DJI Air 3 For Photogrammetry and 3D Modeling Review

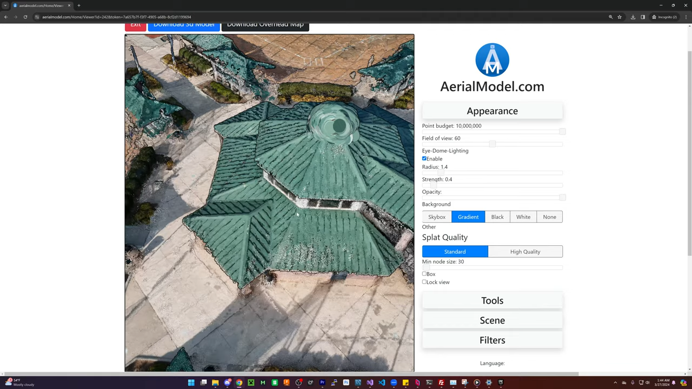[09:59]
I believe this is the, I think this was like 100 some images, 120. If you want to get away with doing just the 25 for the free version,
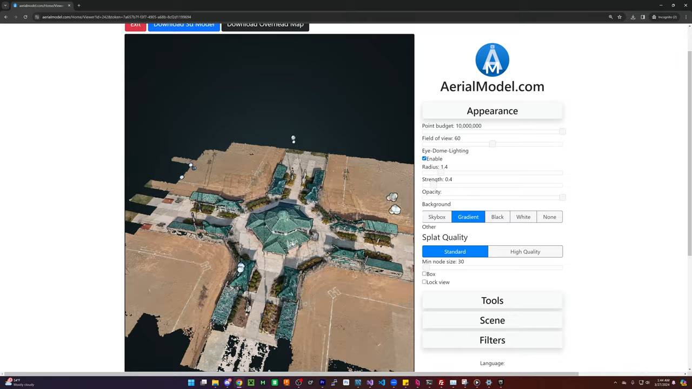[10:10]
you really just do a single circle around here and then just pick 25 images from that. You can even set it in waypoint map or whatever.
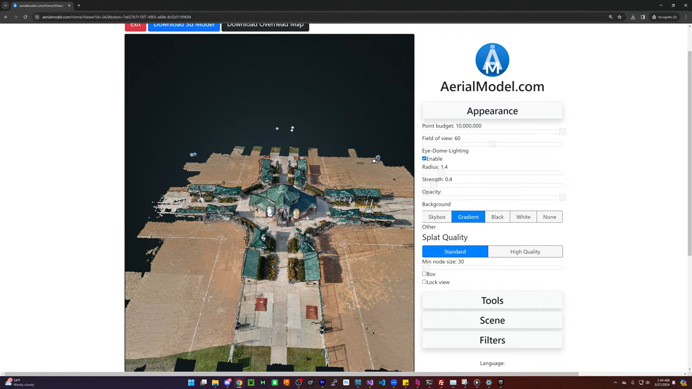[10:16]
I think you just have 25 points and then you can just do a full circle
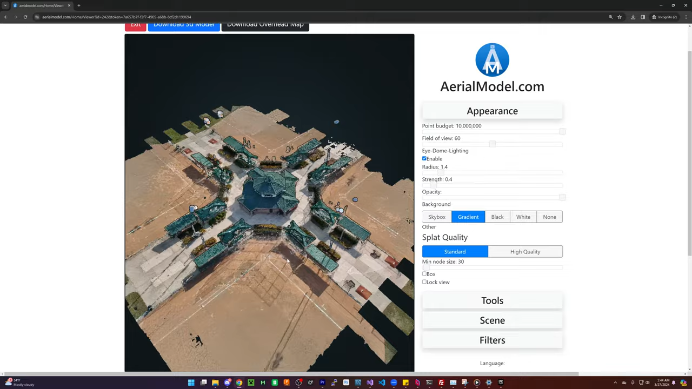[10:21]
flyby and you get relatively pretty close to what we've got here.
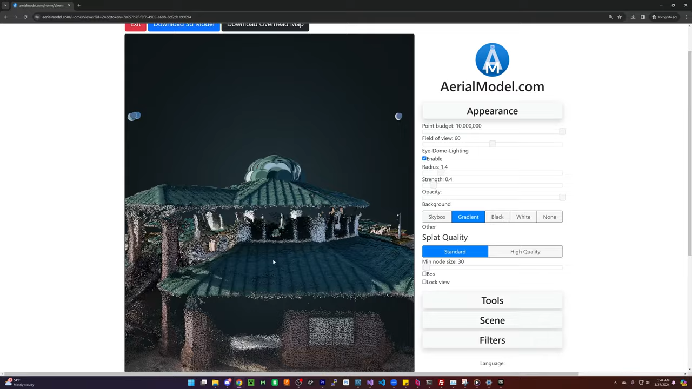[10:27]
Obviously where there's gaps, you've just got to take more pictures there. So with when we were flying up here, we're not going to be able to see, of course, what's underneath this ledge.
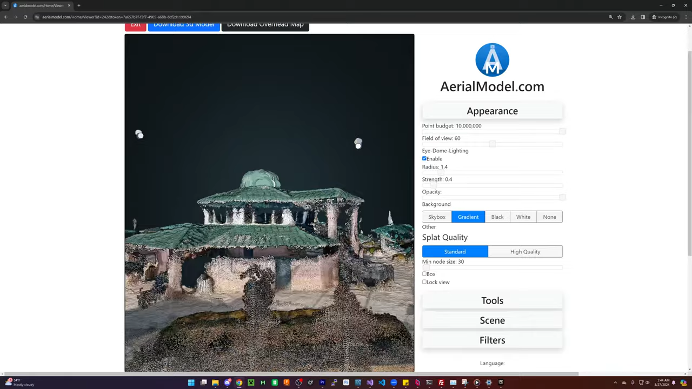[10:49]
where you could do less and that works. And then you can just download the 3d model. And if you want to do an overhead map, uh, you could do that too.
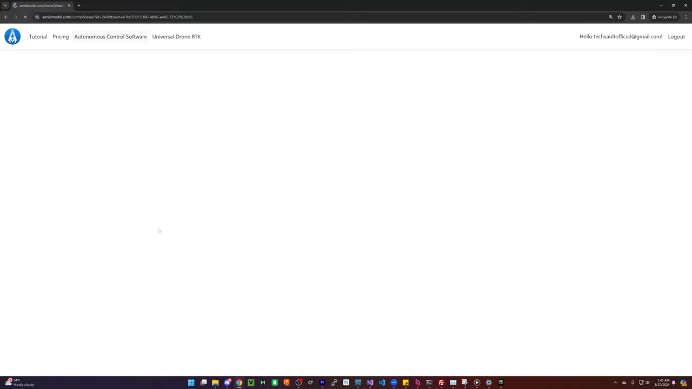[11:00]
Let's do a side by side comparison with the larger version. So this was the much larger with the one X.
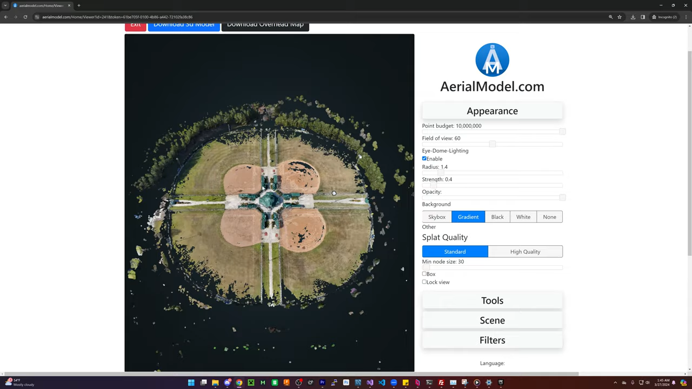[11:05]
And it's interesting to see just how much of a difference that made. I mean, I think it's really interesting to see how much the trees actually, uh, really got picked up this time.
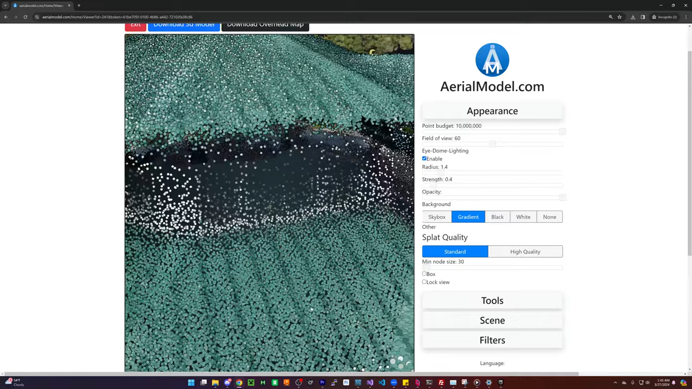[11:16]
You can definitely notice that the quality on here is not as good. It is okay.